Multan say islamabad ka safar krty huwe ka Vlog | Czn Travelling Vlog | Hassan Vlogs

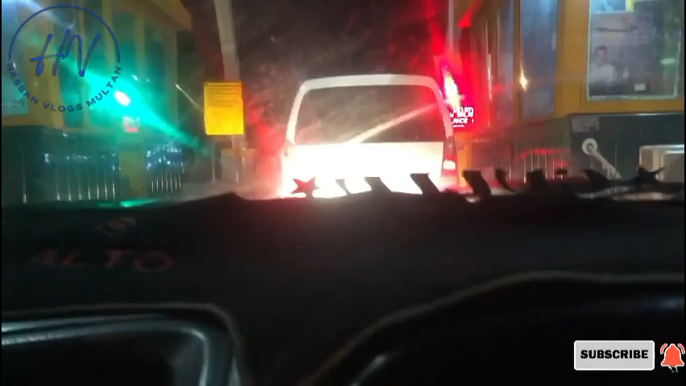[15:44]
فانیل ہم لوگ اسلام آباد کی انٹرچینجر پہنچ چکے ہیں انٹرچین سے ہم لوگ